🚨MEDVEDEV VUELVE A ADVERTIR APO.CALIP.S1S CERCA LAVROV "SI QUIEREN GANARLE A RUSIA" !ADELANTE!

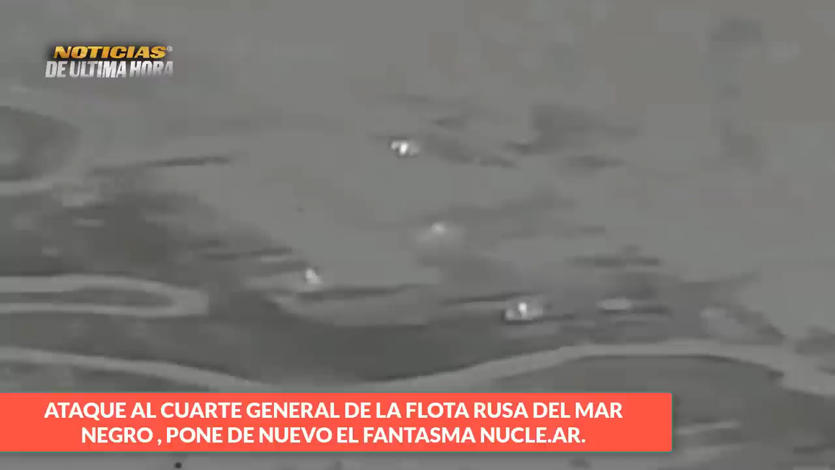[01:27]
Así muestran los medios internacionales las imágenes de cuando cae el misil contra las instalaciones del cuartel general de la flota rusa del Mar Negro, hechos que fueron reportados este viernes.
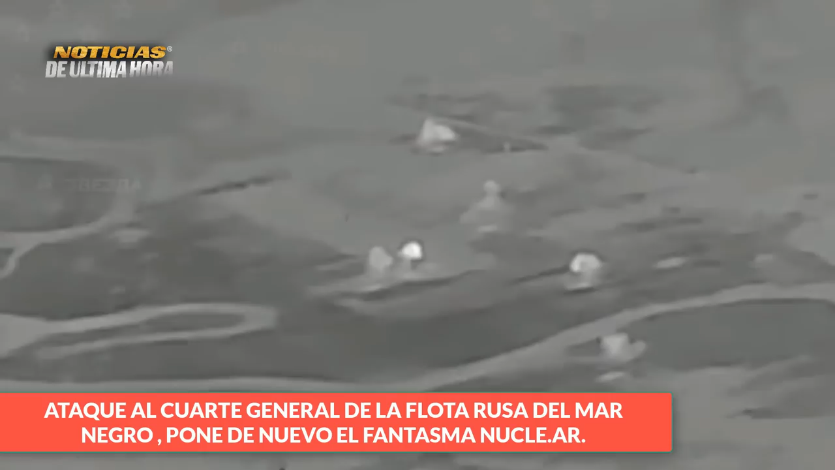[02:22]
Así como también se han reportado que los misiles han alcanzado centros de comando poniendo un torno más arriba la escalada del conflicto mucho más extensa que la del 2022.